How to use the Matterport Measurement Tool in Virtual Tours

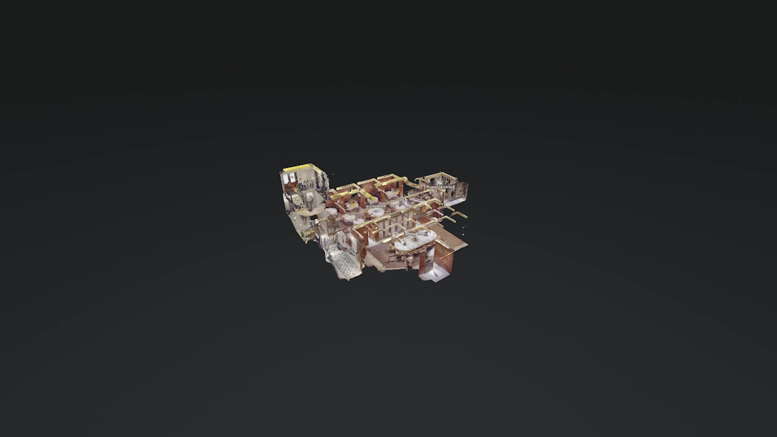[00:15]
A 3D virtual tour, as the name suggests,
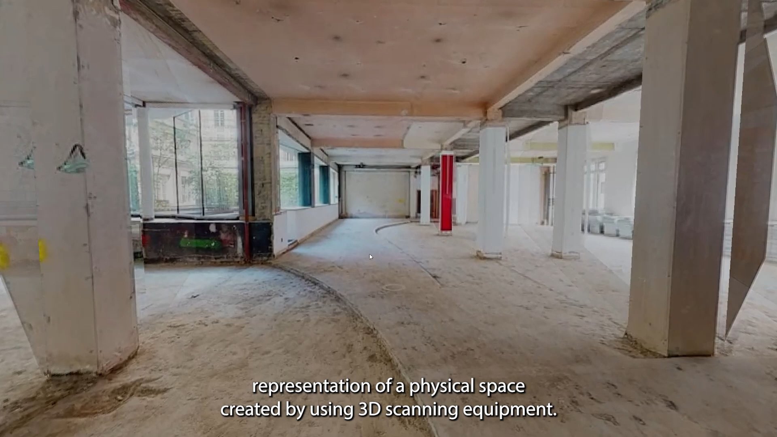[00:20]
is an accurate 3D representation of a physical space created by using 3D scanning equipment.
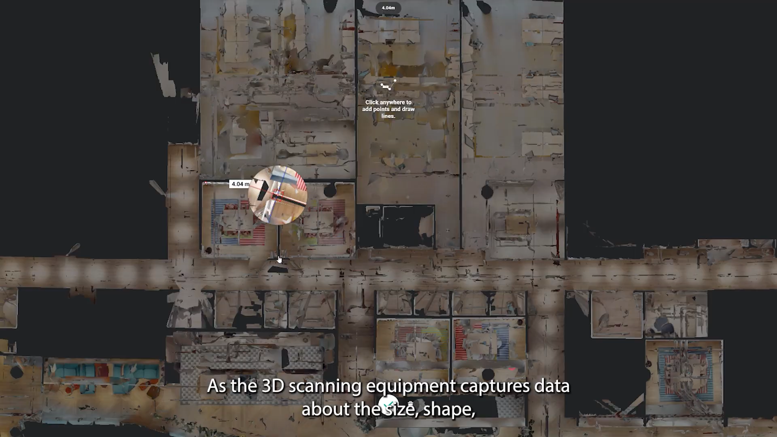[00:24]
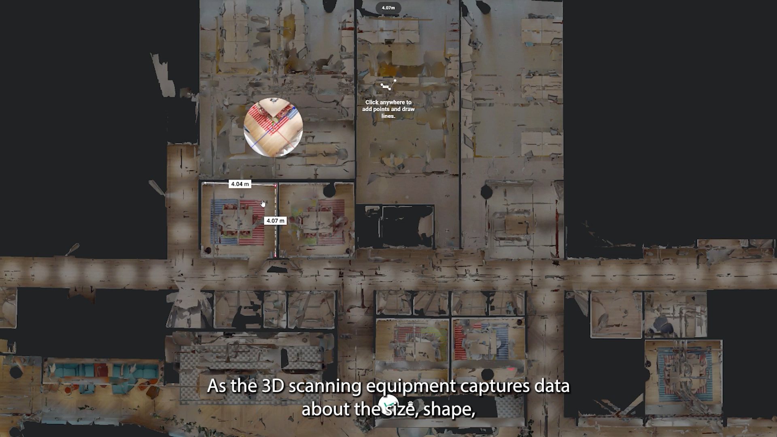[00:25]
As the 3D scanning equipment captures data about the size, shape and dimensions of all surfaces and range,
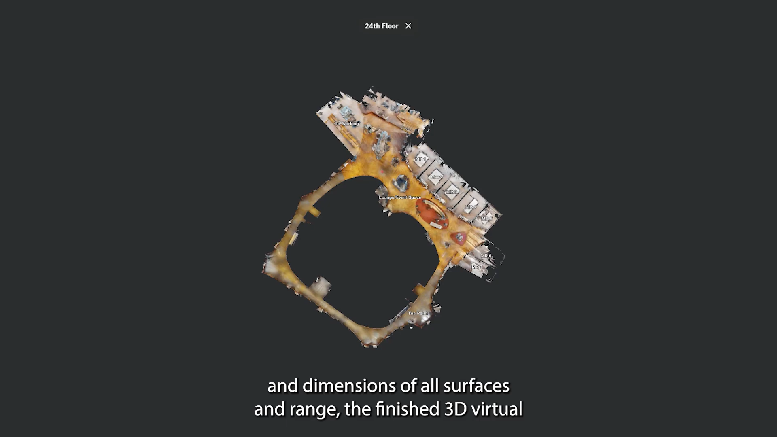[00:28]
the finished 3D virtual tour is very accurate to reality.
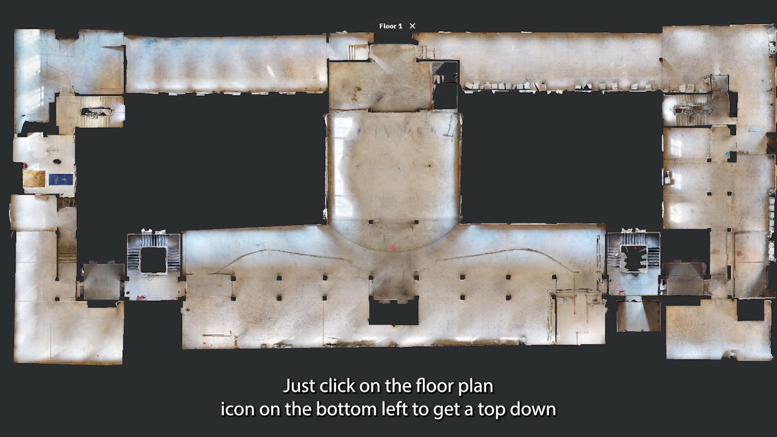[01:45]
Just click on the floor plan icon on the bottom left to get a top-down view of the current floor, and then click on the measurement tool to quickly measure up each room.
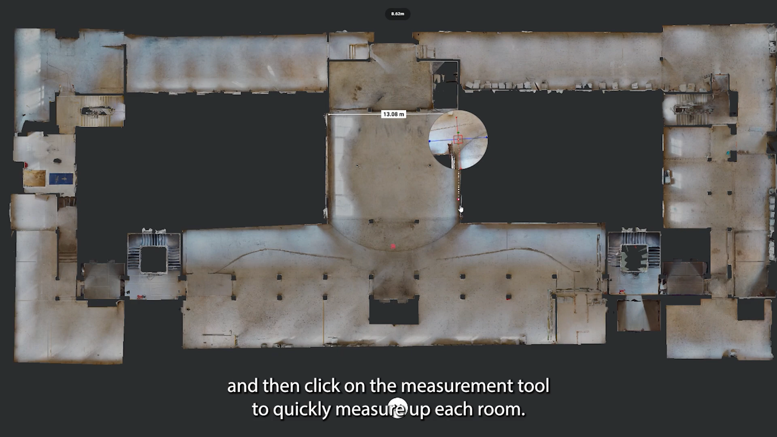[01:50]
This is just a quick look at some of the ways the measurement tool can be used. If you'd like to learn more about virtual tours, check out our learning hub at scene3d.co.uk.